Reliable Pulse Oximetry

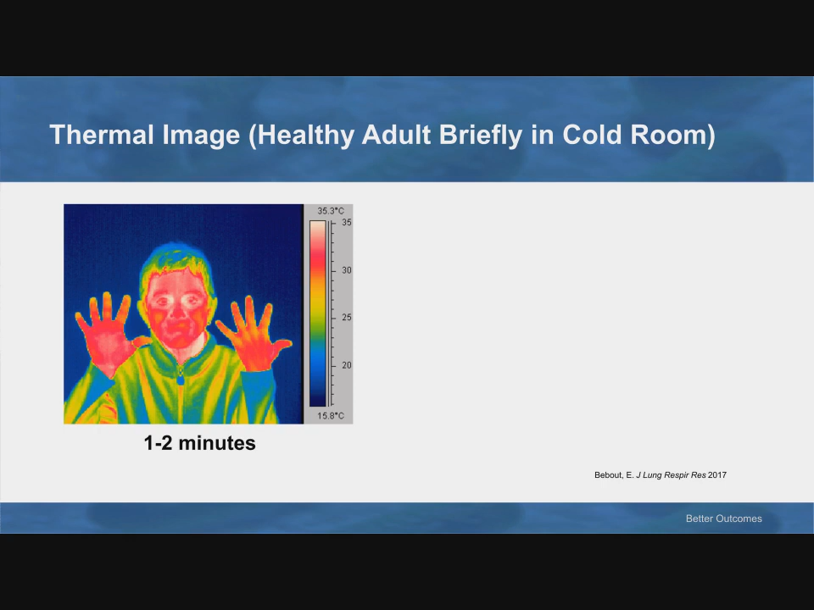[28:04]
On screen: scale top 35.3°C, scale bottom 15.8°C
And you can see a forehead sensor would also work because the forehead is fairly red, thus fairly warm. Now, forehead sensors, if you use one, think about where the vasculature is, so it runs the supraorbital artery.